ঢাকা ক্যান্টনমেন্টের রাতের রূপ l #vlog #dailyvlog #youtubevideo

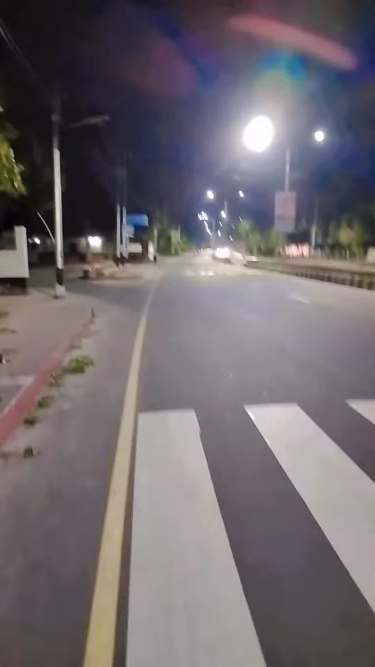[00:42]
সো এই তো যাচ্ছি রাস্তা ধরে, যেহেতু ক্যান্টনমেন্ট এরিয়া সো এটা অনেক চুপচাপ একটা রাস্তা, একদম নীরব। তো বাট এখানে কোনো রিস্ক নেই এটা তো আমরা জানি, কারণ এখানে হচ্ছে দে আর লটস অফ আর্মিস আর হিয়ার।